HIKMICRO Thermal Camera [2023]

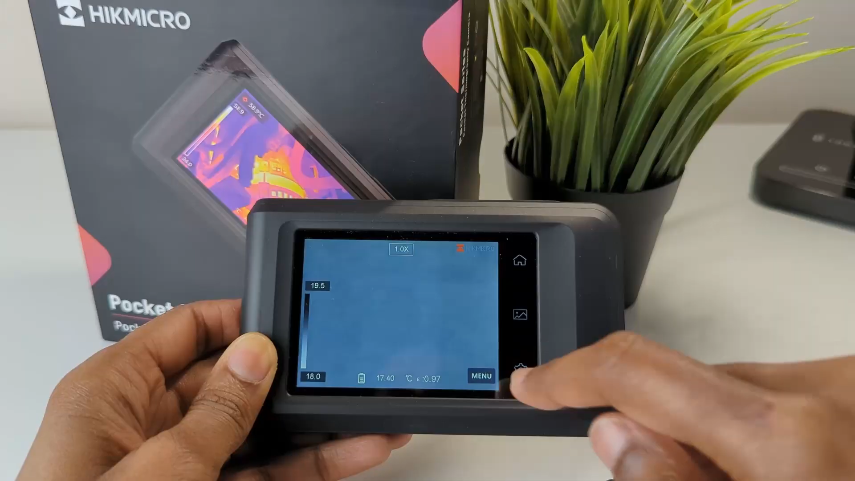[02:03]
On the Pocket 2's coloured thermographic display and its iron bow palette warmer components or regions will show up as reds,
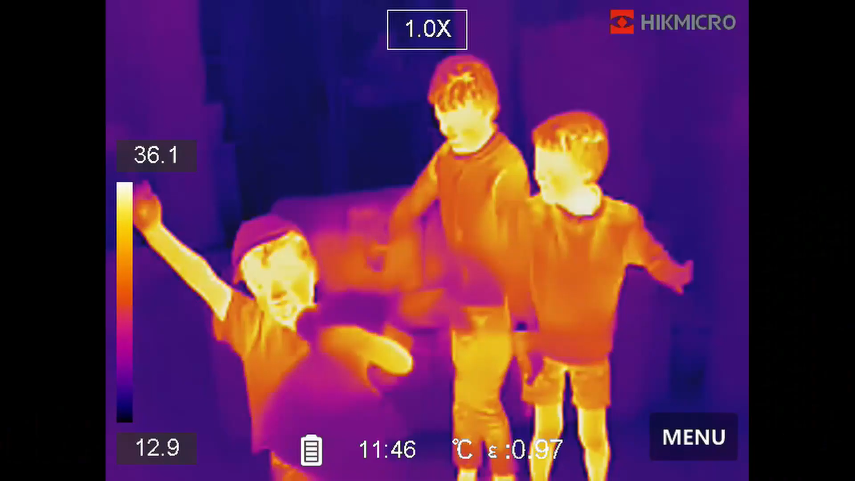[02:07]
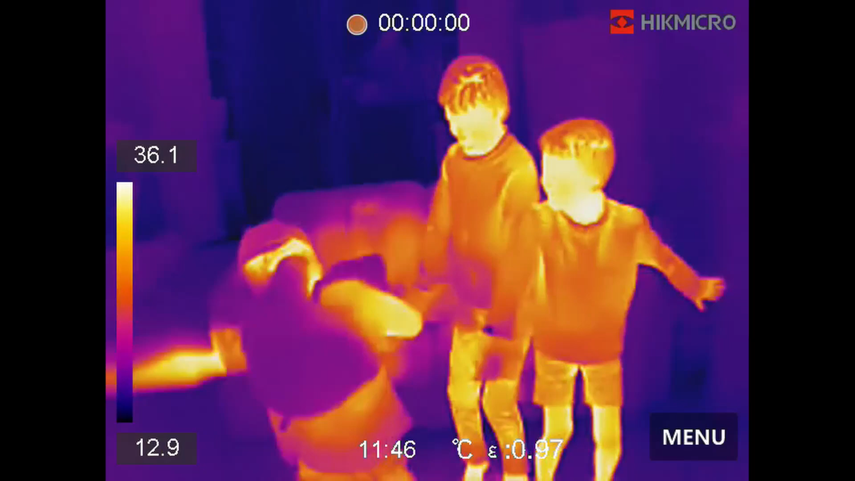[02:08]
On screen: scale top 36.1°C, scale bottom 12.9°C
oranges and yellows while cooler parts will typically be shown as purples and blues.
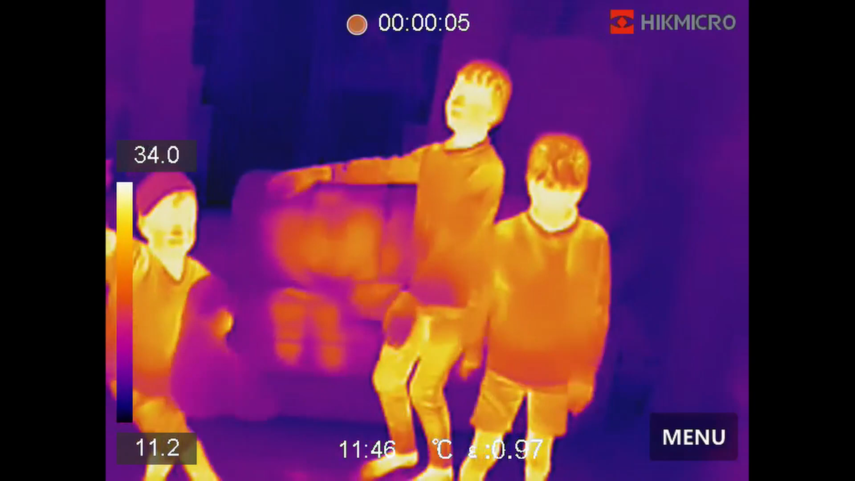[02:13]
On screen: scale top 34.0°C, scale bottom 11.2°C
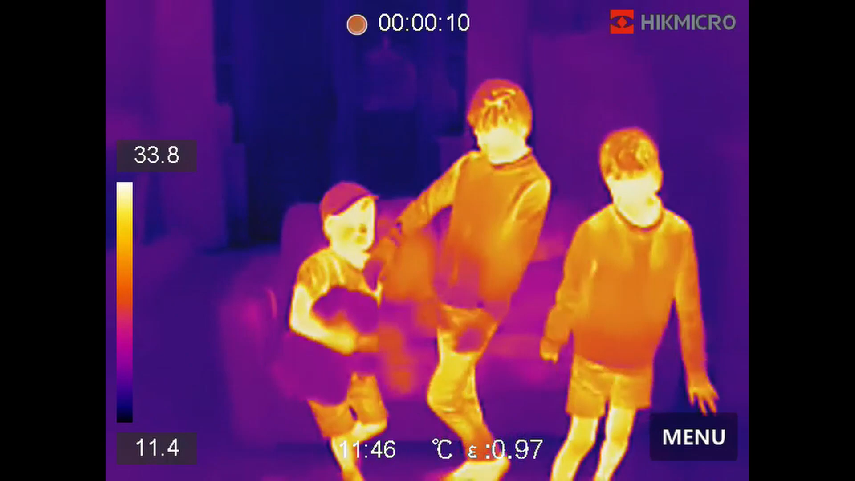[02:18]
On screen: scale top 33.8°C, scale bottom 11.4°C
Green usually indicates that areas are roughly at room temperature as demonstrated by my cheeky kids. Okay using the Pocket 2 let's see how our loft insulation is doing at keeping the heat in our living space.
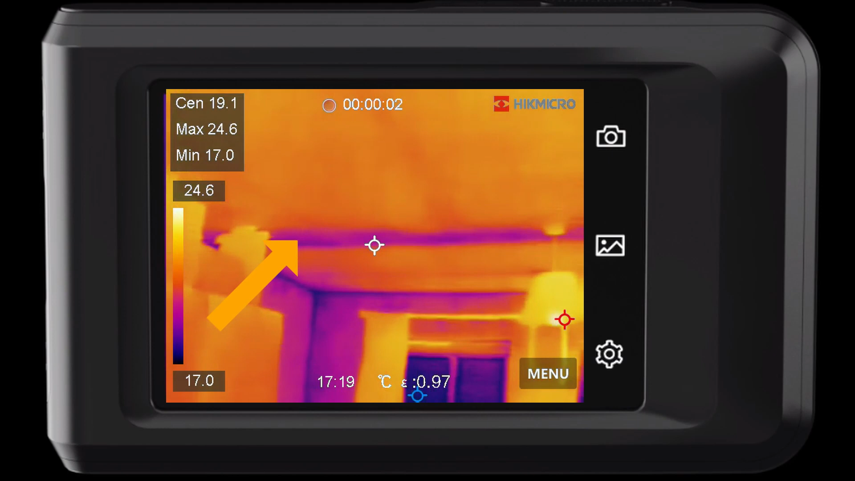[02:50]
On screen: spot 19.1°C, max 24.6°C, min 17.0°C, scale top 24.6°C, scale bottom 17.0°C
The Pocket 2's also identify other cold surface areas in the main ceiling area itself.
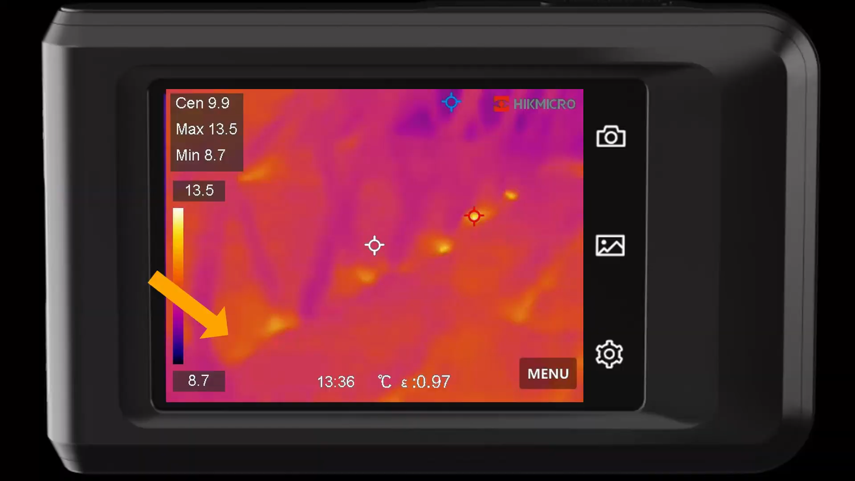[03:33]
On screen: max 13.5°C, min 8.7°C, scale top 13.5°C, scale bottom 8.7°C
You can see that whilst it may seem that we have a lot of insulation the Pocket 2 identifies clearly that there are areas where heat is escaping in particular through the gaps via the exposed joists.
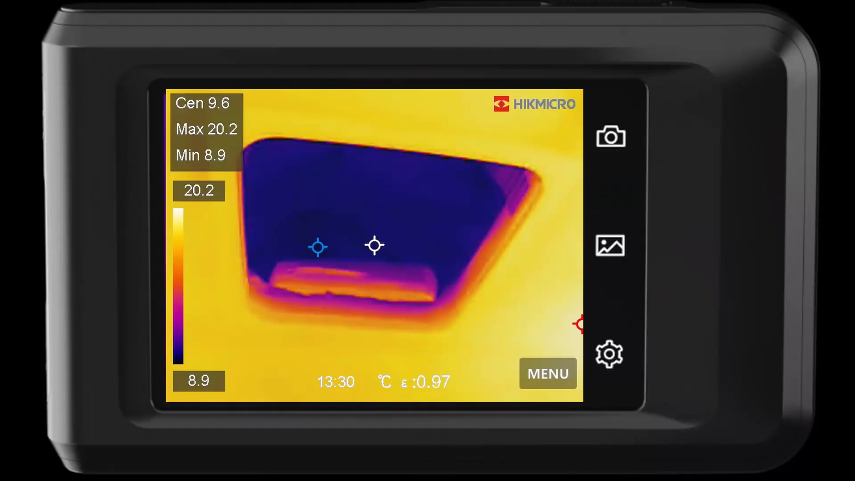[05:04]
On screen: max 20.2°C, min 8.9°C, scale top 20.2°C, scale bottom 8.9°C
You can see here the Pocket 2 thermal images for when the loft hatch is removed and when it is in place. The image on the right shows how well the insulated loft hatch is doing at keeping the cold on the other side.
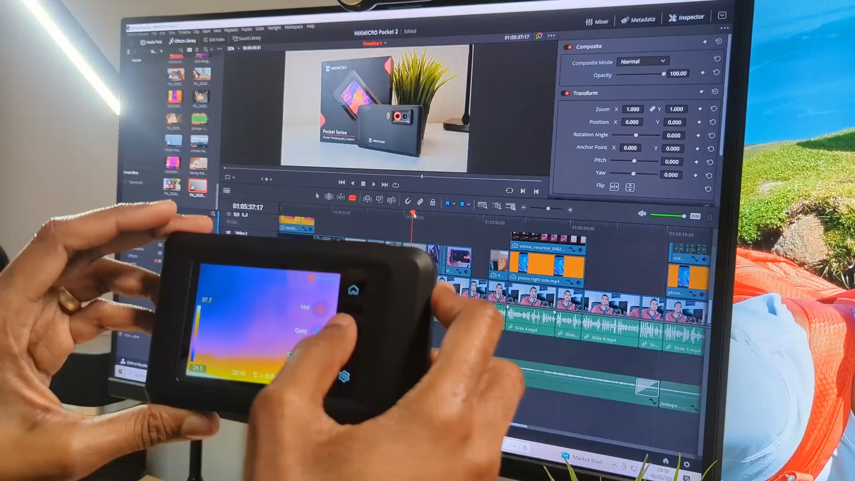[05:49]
minus 20 to plus 400 degrees celsius temperature range which can be changed to fahrenheit and a 3.5 inch lcd touchscreen.
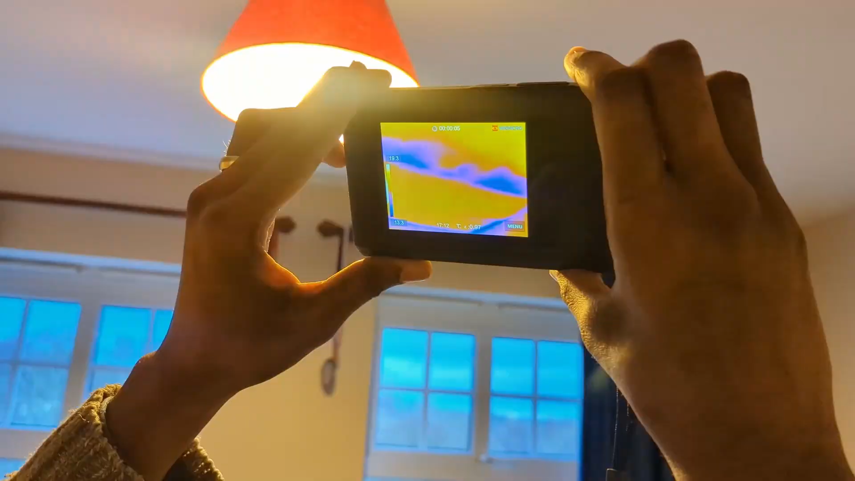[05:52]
A 25 hertz frame rate delivers smooth thermal imaging
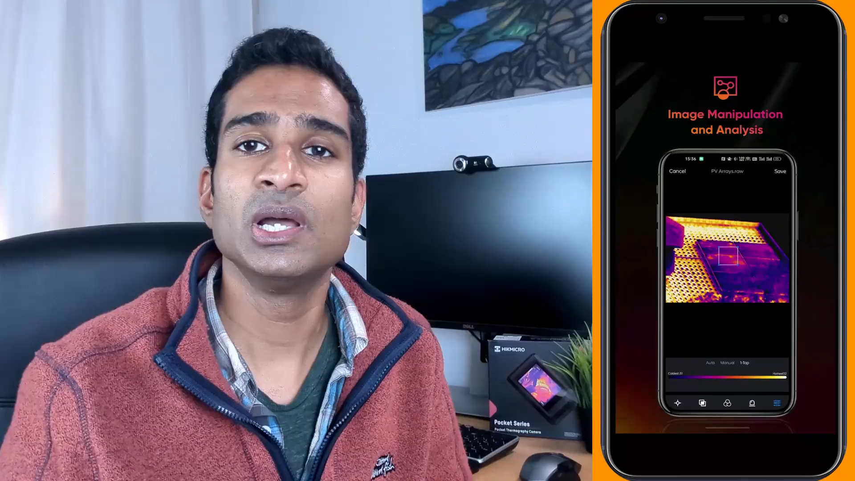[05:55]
while wi-fi connectivity allows images to be shared in real time to a smartphone or tablet with the Hick Micro viewer app installed.